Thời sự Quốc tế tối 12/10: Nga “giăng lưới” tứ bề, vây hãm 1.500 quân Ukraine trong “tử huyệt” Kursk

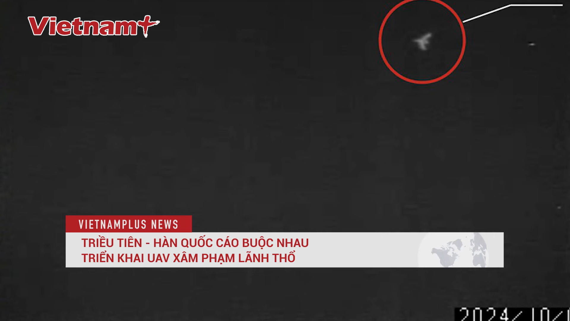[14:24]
tháng 10 đưa tin Hàn Quốc đã điều thiết bị bay không người lái di chuyển qua Bình Nhưỡng 3 lần kể từ tuần trước